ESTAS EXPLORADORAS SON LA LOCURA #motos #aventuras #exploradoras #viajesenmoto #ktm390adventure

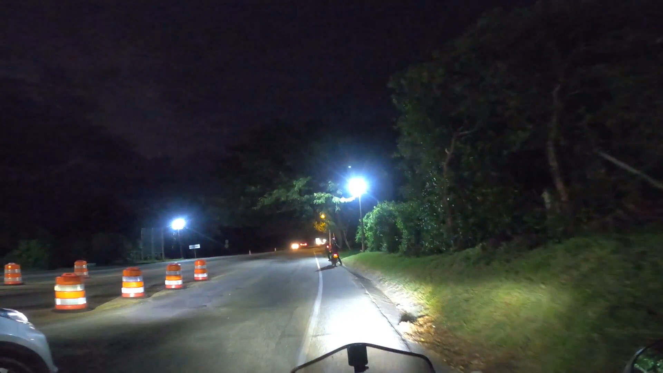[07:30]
Bueno, muchachos, en conclusión, para mí las exploradoras hacen una muy buena función.
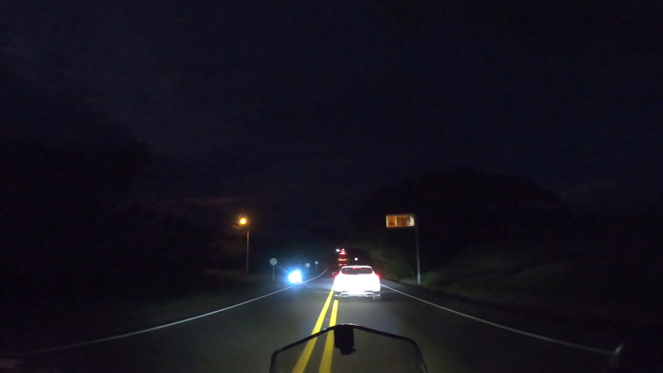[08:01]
Realmente la función en luz amarillo hace un destello de luz impresionante que encandila o encandelilla a los demás conductores que vienen en sentido contrario. Realmente la función en amarillo es muy muy frustrante, por decirlo así, porque se nota que a todo momento los carros que vienen de otro sentido van subiendo, haciendo apago de luces o haciendo cambio de luces. Digamos que me gusta, pero lo usaría más que todo cuando no tenga vehículos enfrente.